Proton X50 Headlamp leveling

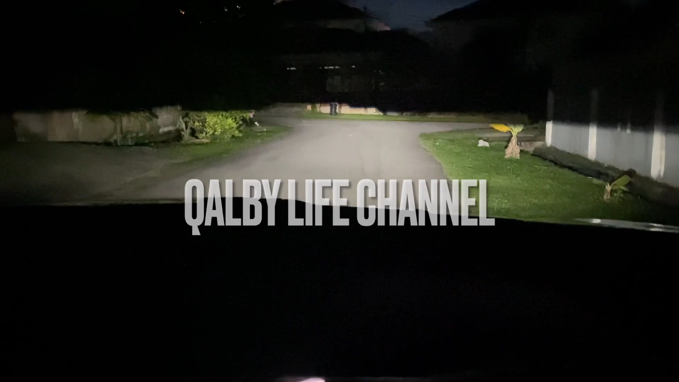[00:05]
Dekat X50 ni kita boleh adjust
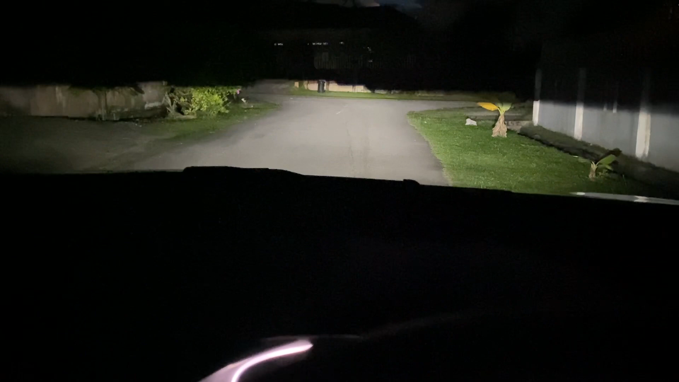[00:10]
dia level headlamp ataupun kita boleh adjust jarak lampu lah. Macam kebanyakan kita nampak by default dia akan tengok di bahagian sebelah tepi ni ada ikon lampu dan dia mula daripada kosong.